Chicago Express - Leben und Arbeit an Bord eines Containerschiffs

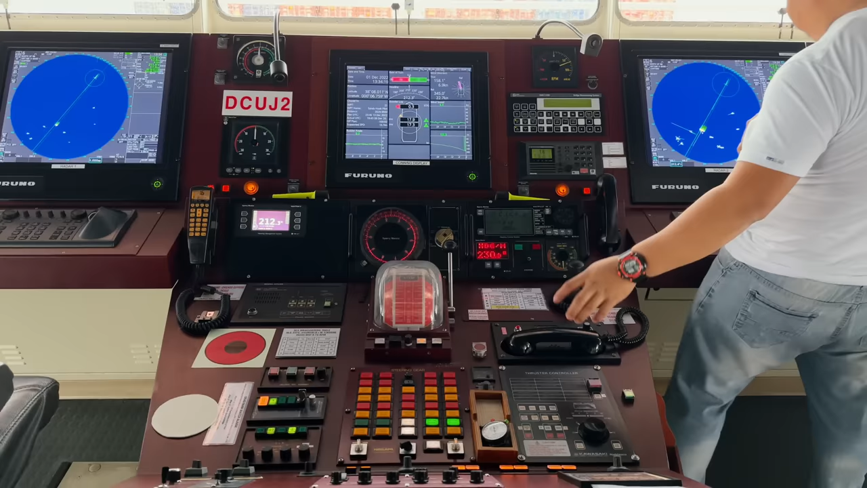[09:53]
Also es ist halt immer so die bemannte Zentrale, auch in der Nacht,